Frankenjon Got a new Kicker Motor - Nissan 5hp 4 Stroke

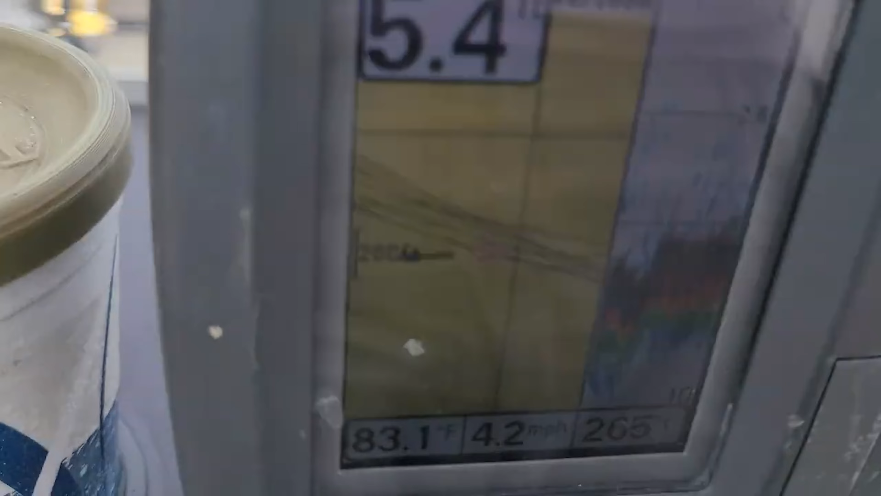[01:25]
On screen: water 83.1°F, speed 4.2 mph
four point two mile an hour yeah that's gonna work out pretty good